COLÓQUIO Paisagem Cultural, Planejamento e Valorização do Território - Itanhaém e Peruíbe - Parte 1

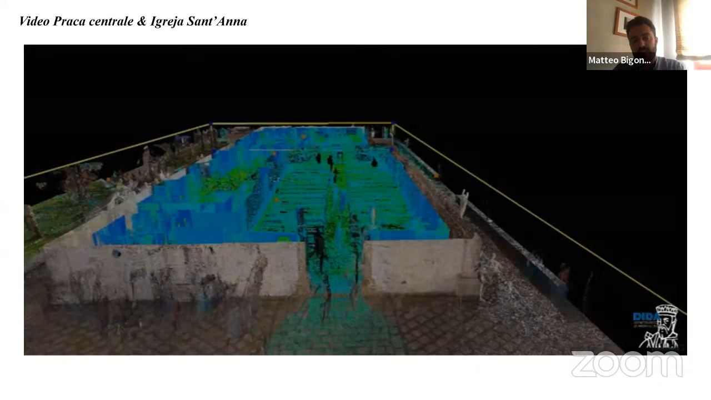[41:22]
vede come sia per gli esterni che per gli interni riusciamo avere un'altissima quantità di informazioni e una
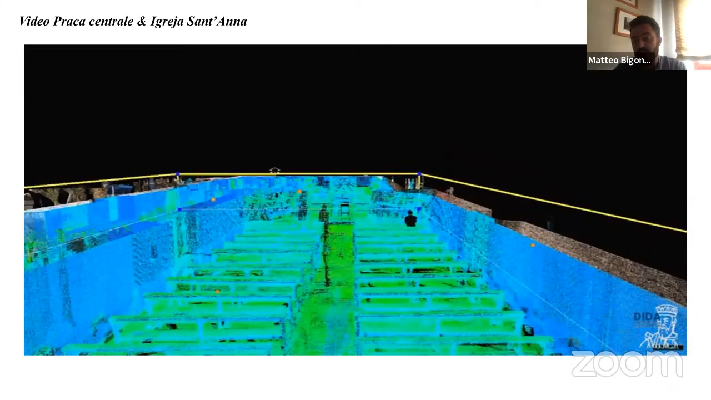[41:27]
riproduzione tridimensionale di tutti gli oggetti potremmo vedere come sezio
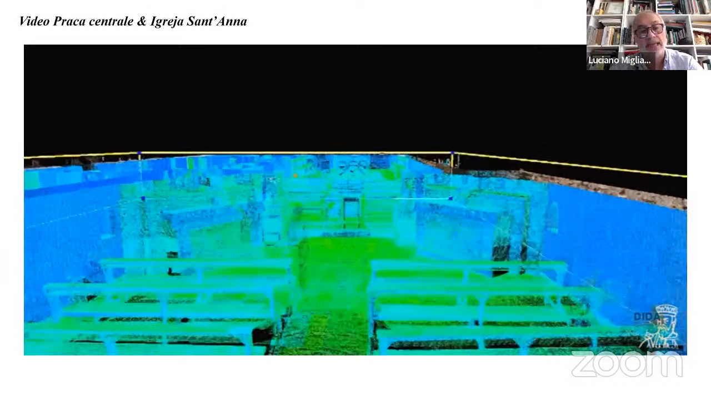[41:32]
appara o esterno come par o interiore potremmo avere un'enorme quantità di informazioni diciamo così non
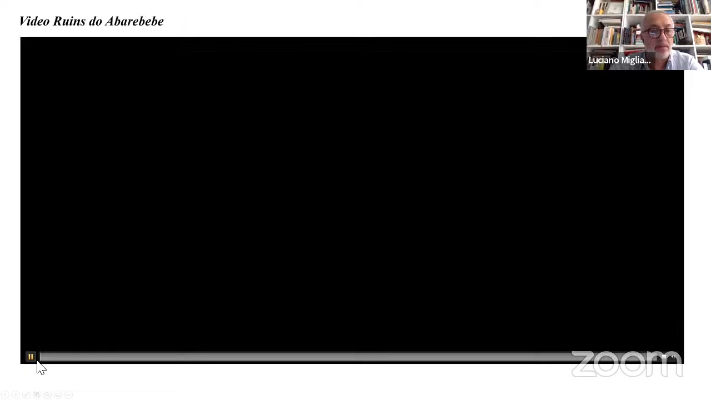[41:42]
congiunto da smagini infine rapidamente vedremo anche un breve video sulle rovine di Aparri e bebè
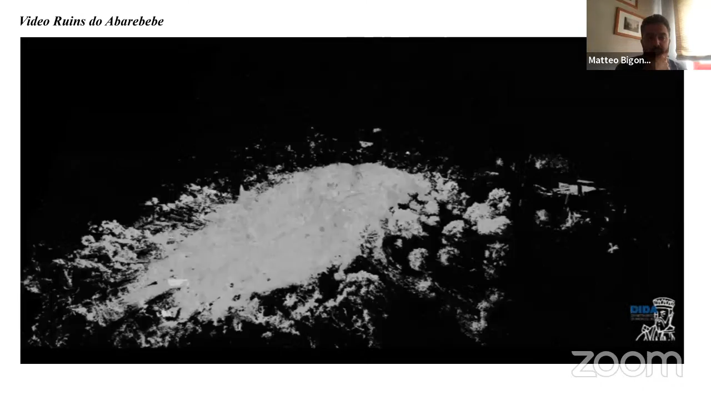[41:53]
nel suo complesso ambientale
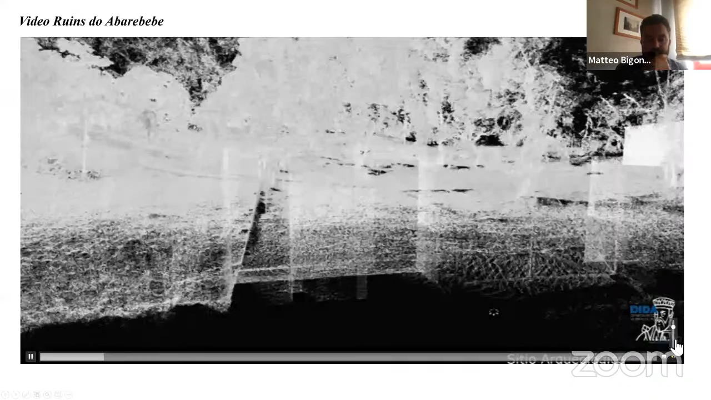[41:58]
questo è stato un rilievo anche questo fatto nel 2017 quindi senza
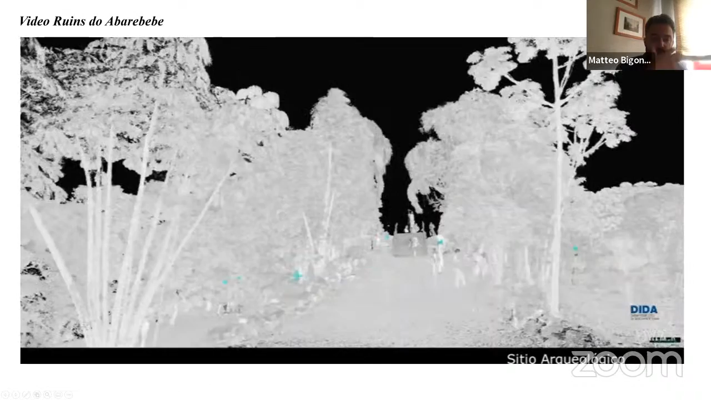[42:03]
colore bianco e nero vamos vedremo un breve video
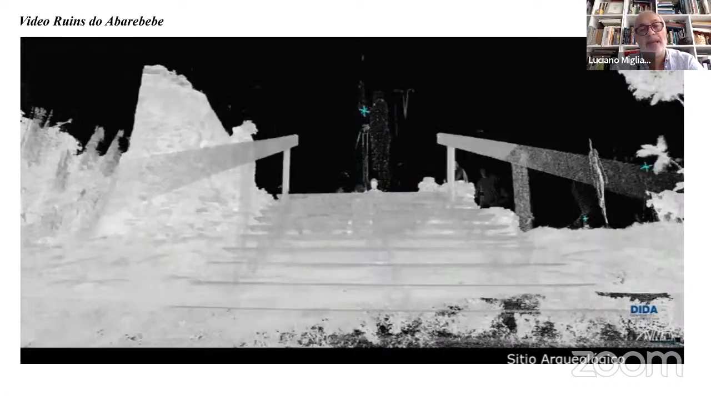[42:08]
sobre le ruine dove avrebbe be per ibe
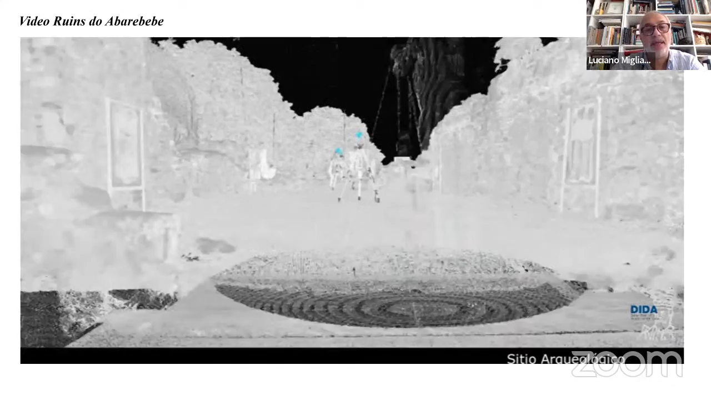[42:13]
questo fu fatto nel 2017 portando con
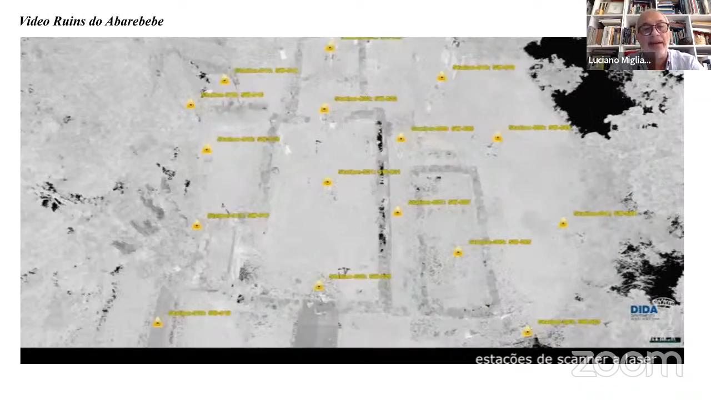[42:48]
levanta e detecta tutto che sta o se ore d' ogni ogni stazione
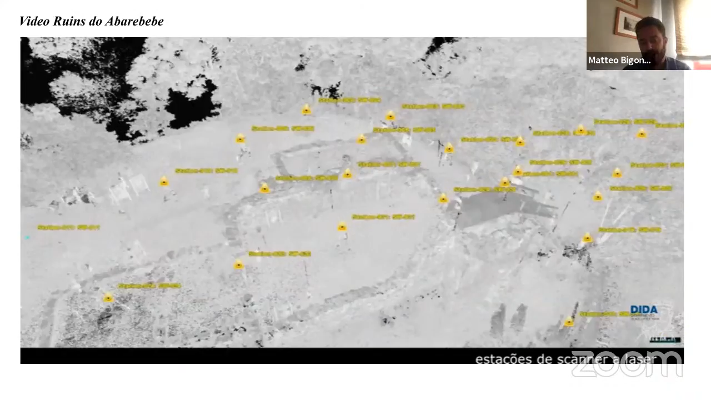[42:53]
laser scanner compie circa tre minuti per realizzare un'acquisizione e riesce a recuperare qualcosa come 30 milioni di punti
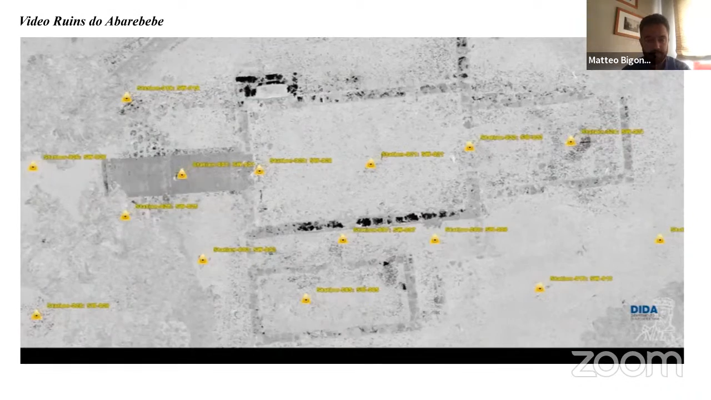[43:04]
cada tomada demora mais o menos tres minutos e levanta algo como 30 milioni di punti
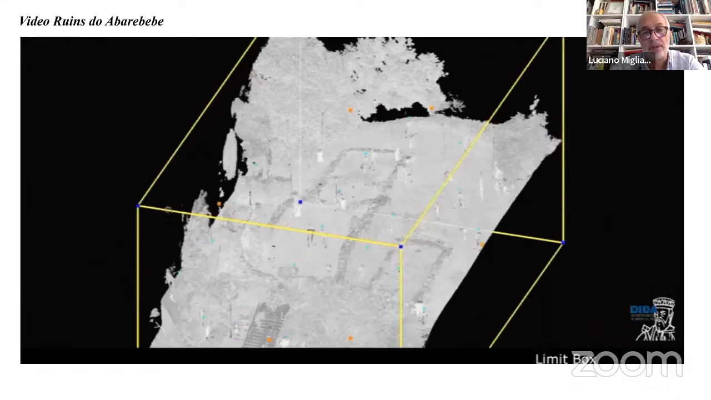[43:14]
teniamo presente che per esempio per le rovine di abare bebé saranno state realizzate almeno una trentina di scansioni quindi abbiamo tantissime misurazioni
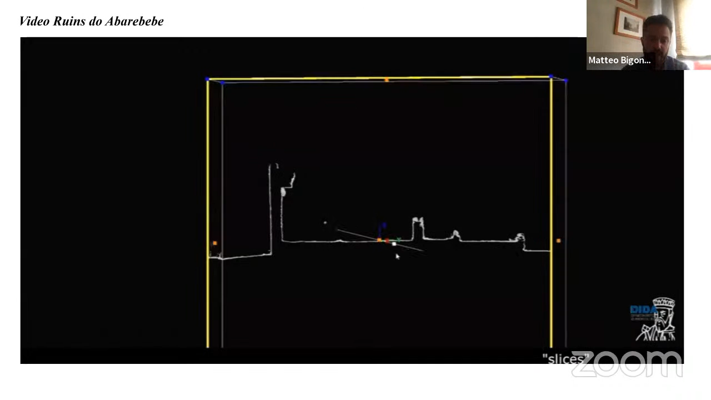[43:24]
che ci permettono di avere un modello completo in un caso das ruine
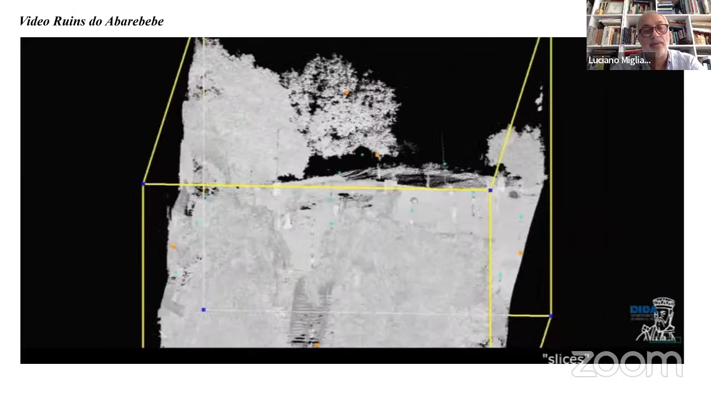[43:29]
di abare bebé realizzamos mais o menos 30 scanneamentos
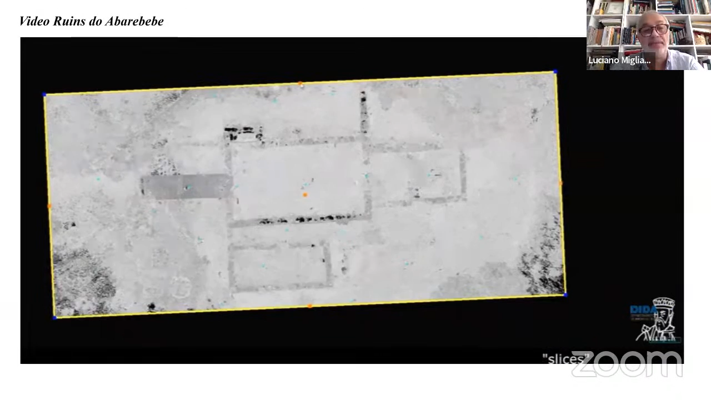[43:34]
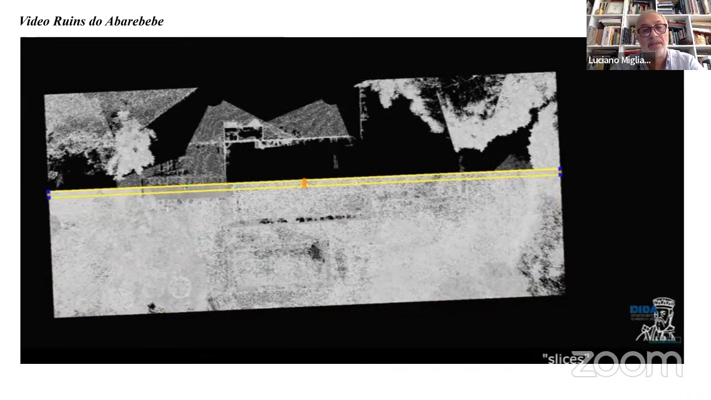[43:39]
o che nos permitiu di ter un enorme quantità di informazioni
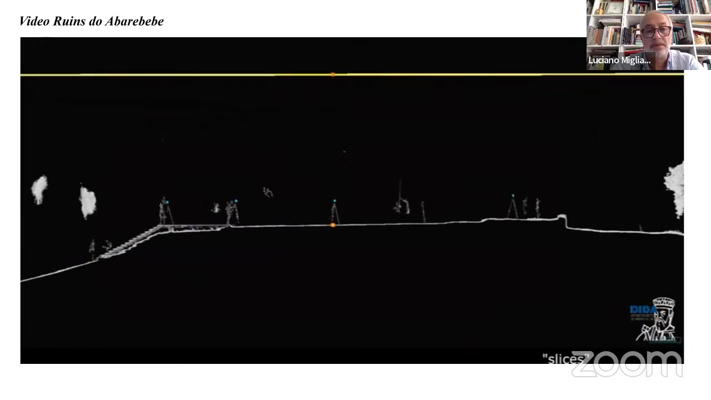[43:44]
in linea di massima il rilievo laser scanner rispetto al rilievo fotogrammetrico
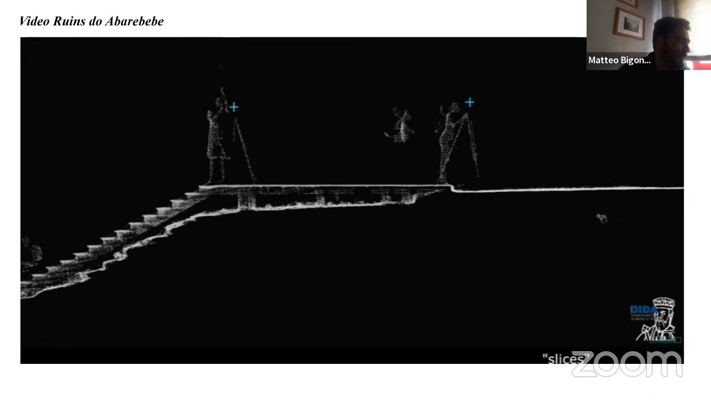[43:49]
viene utilizzato proprio per la sua affidabilità metrica e quindi la
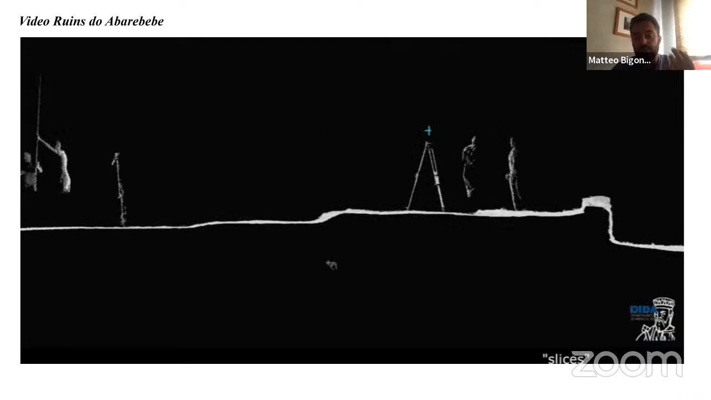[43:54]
morfologia del complesso viene ad essere ridisegnata proprio a partire da queste informazioni l'injerao o levantamento
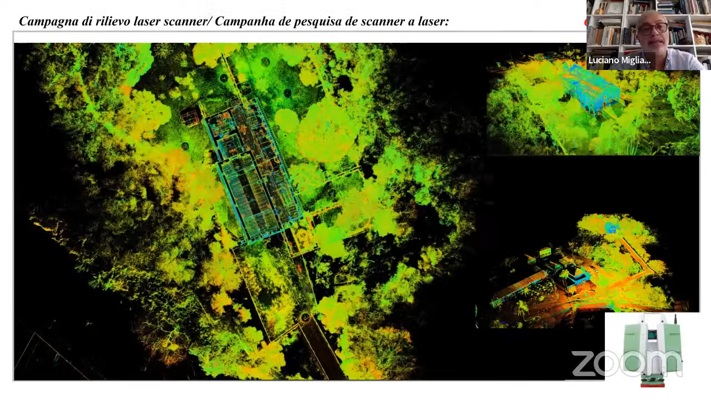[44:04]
metrico è utilizzato o levantamento perdono levantamento digital